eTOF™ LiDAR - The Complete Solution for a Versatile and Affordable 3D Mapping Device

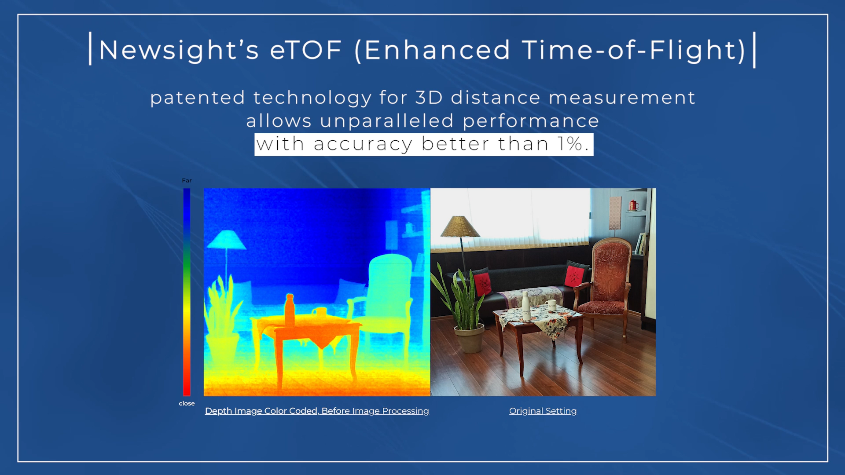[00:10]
indoor and outdoor with unparalleled results. The ETOF LiDAR is NewSight's reference design for client evaluation.